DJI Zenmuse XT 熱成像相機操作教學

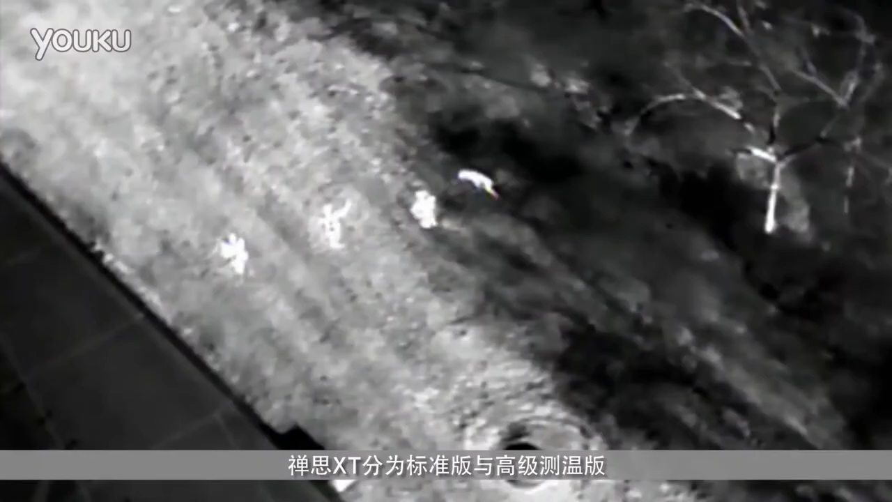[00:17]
消防等多个领域蝉思XT分为标准版与高级测温版高级测温版支持任意点测温、
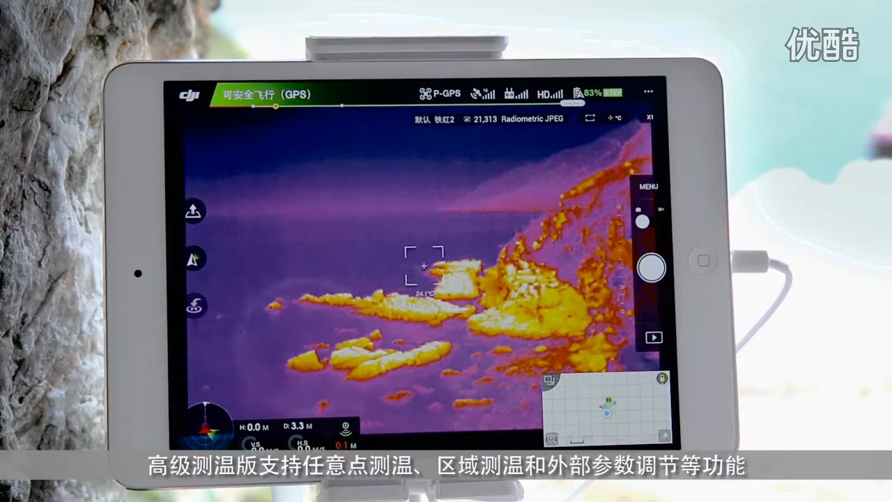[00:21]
区域测温和外部参数调节等功能精度更高、
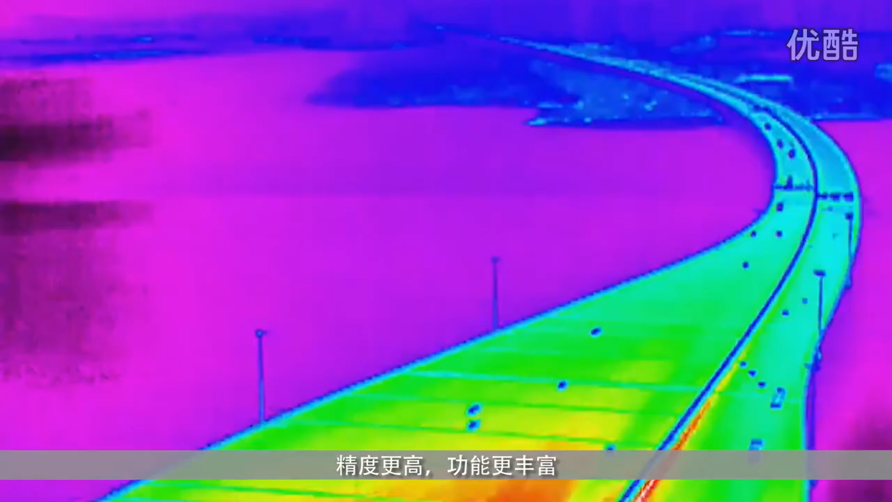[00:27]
功能更丰富我们在此使用INSBELL ONE搭载蝉思XT高级测温版
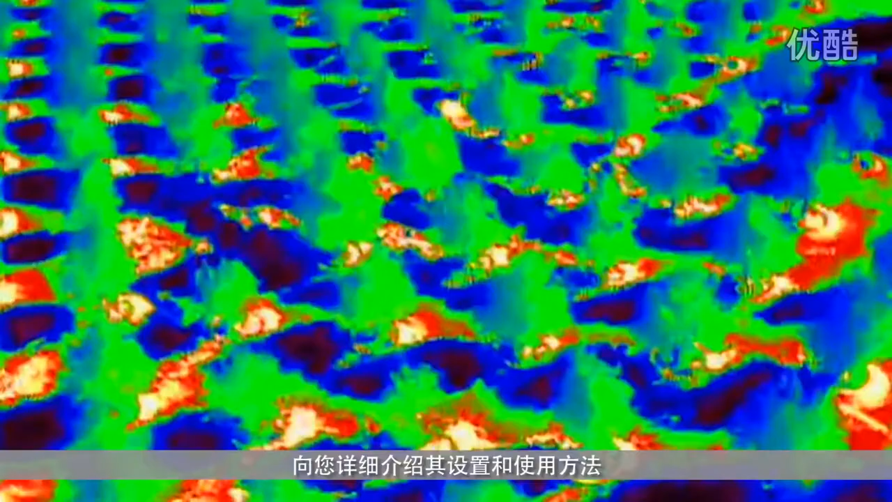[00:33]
向您详细介绍其
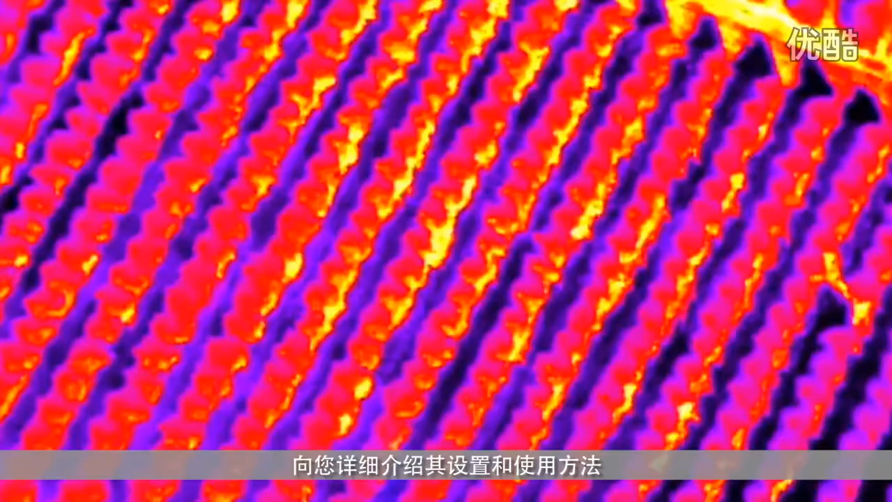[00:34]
设置和使用方法主界面介绍开启遥控器和飞行器
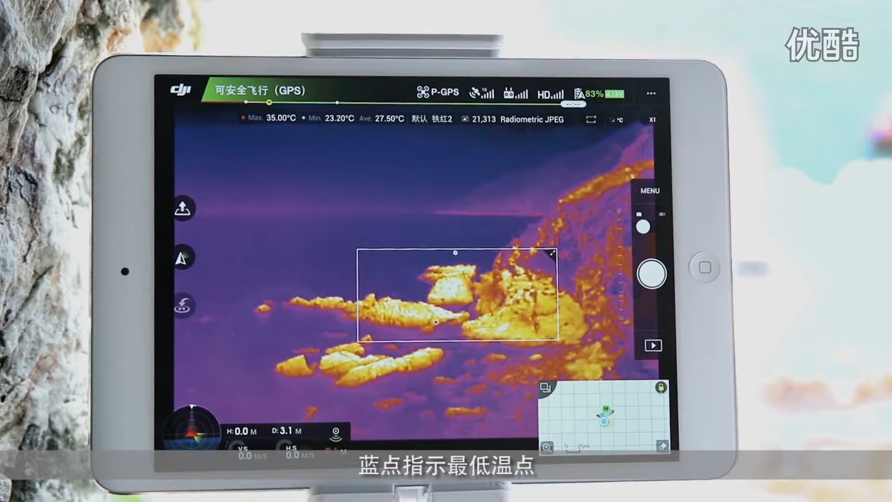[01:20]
On screen: max 35.00°C, min 23.20°C
定测温区域框中红点指示最高温点蓝点指示最低温点屏幕上方将出现所选区域的最高温、最低温与平均温度点击并拖拽框内震一点可移动所选
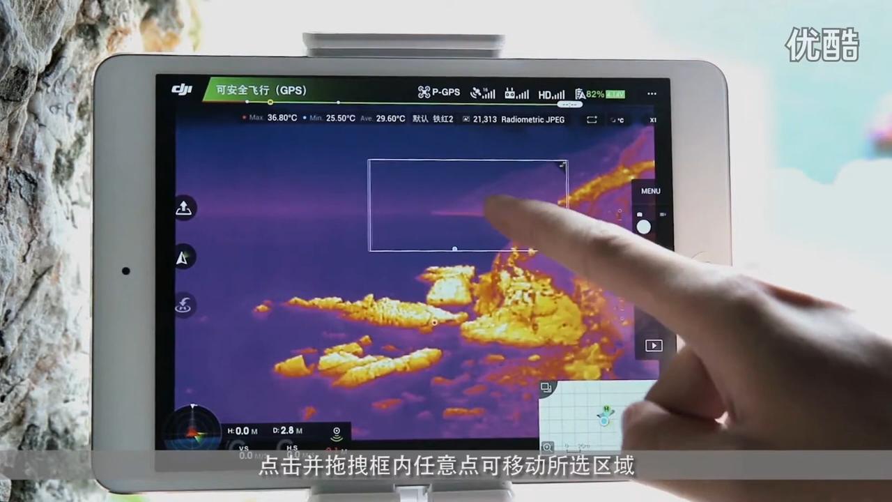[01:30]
On screen: max 36.80°C, min 25.50°C
区域点击选择框右上角箭头可将测温区域扩展至全屏数字变焦选项可对相机画面进行锁法
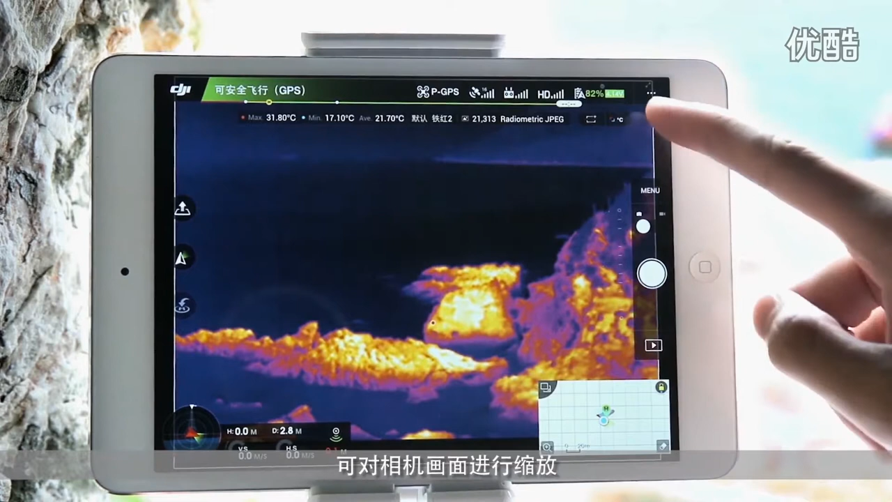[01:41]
On screen: max 31.80°C, min 17.10°C
按压遥控器右上方的相机设置
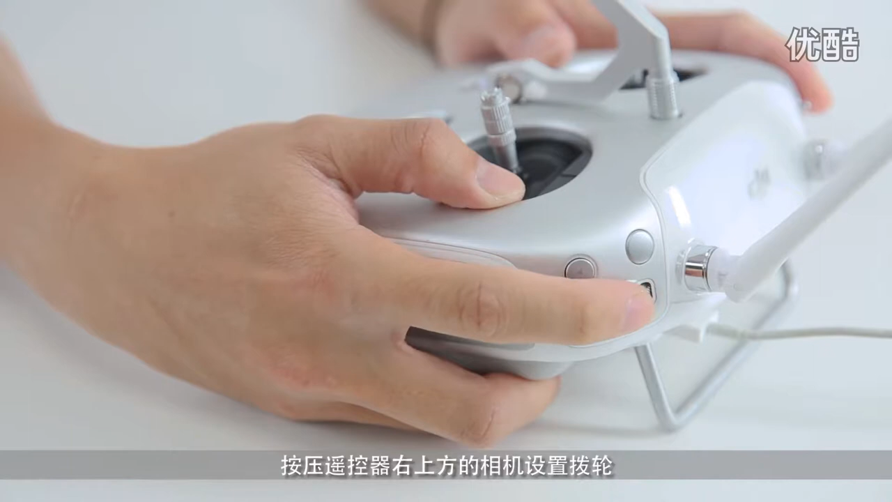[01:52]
波轮然后转动波轮也可调节数码变焦屏幕右上方设有截屏按钮点击可截屏并保存至移动设备
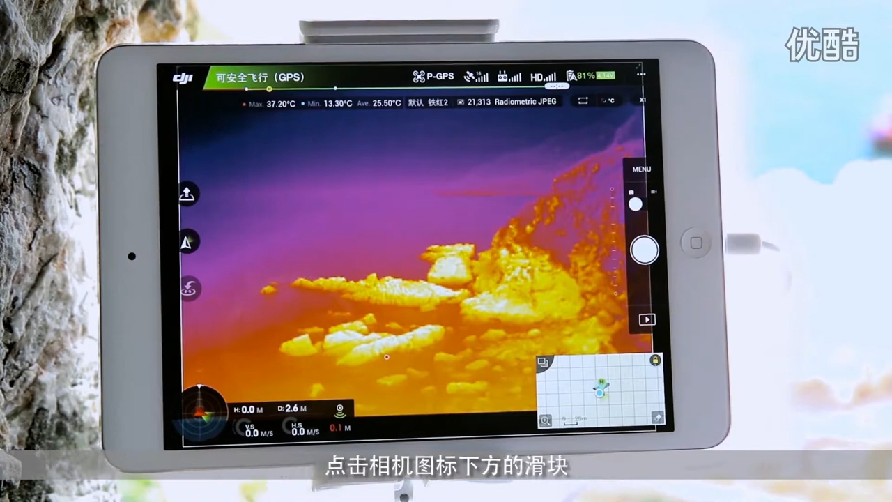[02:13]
On screen: max 37.20°C, min 13.30°C
屏幕右侧是相机设置菜单拍摄按键和回放按键点击相机图标下方的滑块可在拍照和摄像之间切换下面我们来了解相机的设置点击菜
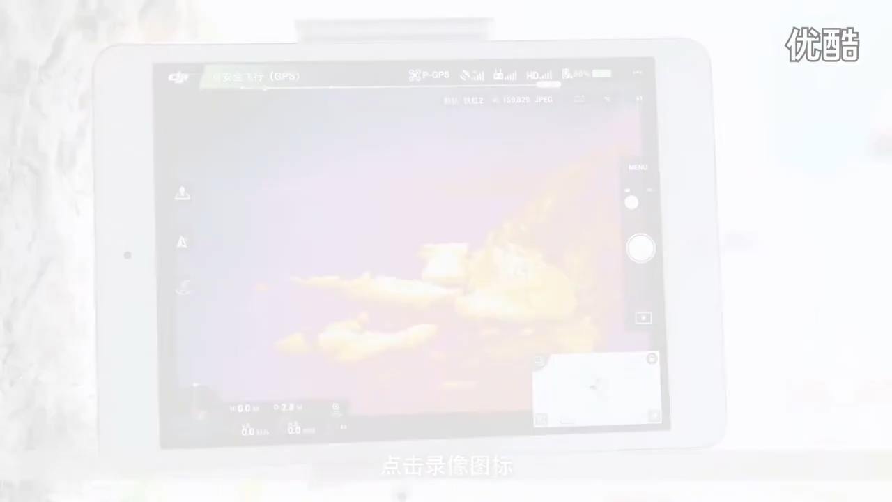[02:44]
击录像图标进入视频设置可选择不同的视频姿势录制视频时点击右下角相机图标可同时拍摄TIFF格式照片
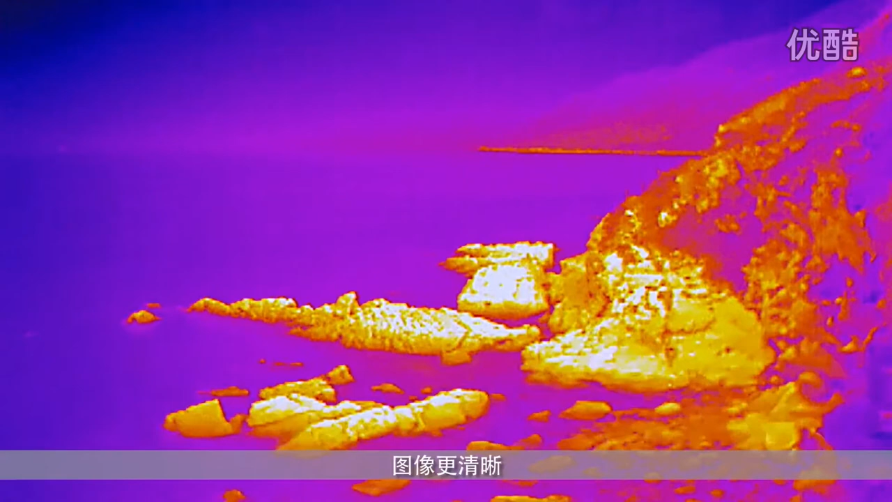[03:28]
%图像色彩集中分配在指定区域对比较为明显图像更清晰调色板蝉思XT的调色板提供12种
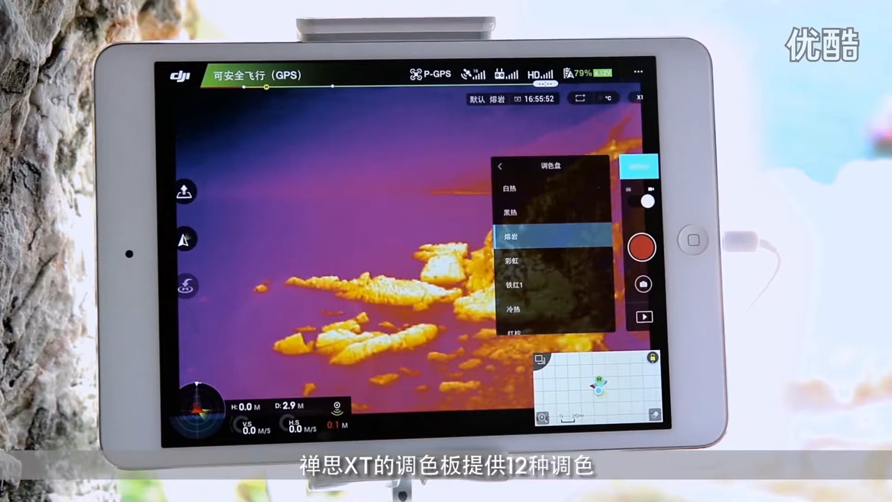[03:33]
调色分别用不同的颜色显示不同的温度除了在DJI GO APP中选择外转动遥控器右上方的相机设置转盘也可以更换调色您可以根据应用场景和观测偏好
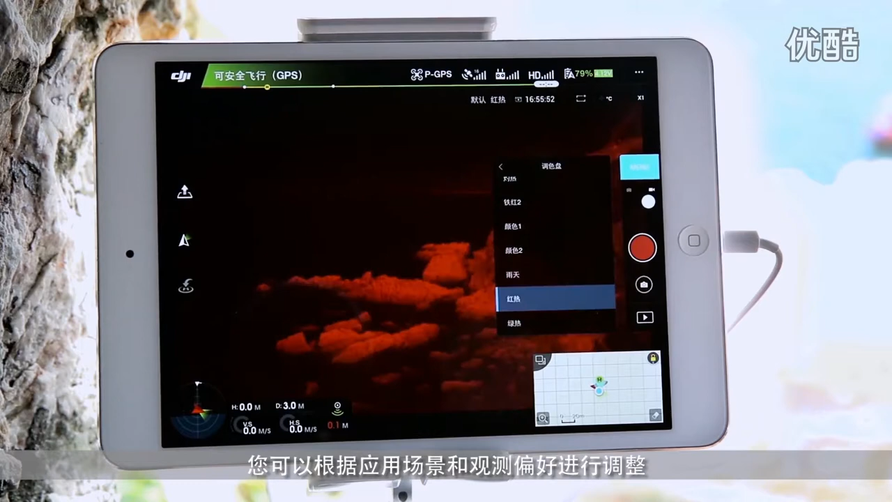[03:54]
进行调整以达到最佳效果场景
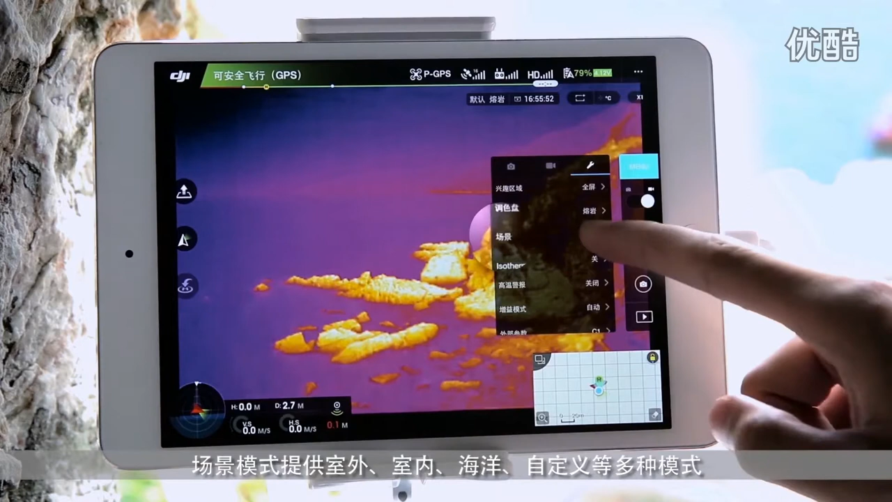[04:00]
场景模式提供室外室内海洋自定义等多种模式相机将根据不同的场景对图像进行优化处理您还可以使用下方的三栏用户选项针对特定的应用手动调整相机参数供将来重复使用高温警报启动区域测温后可设置高温警报阀值可选定区域内最高温度超过阀值后APP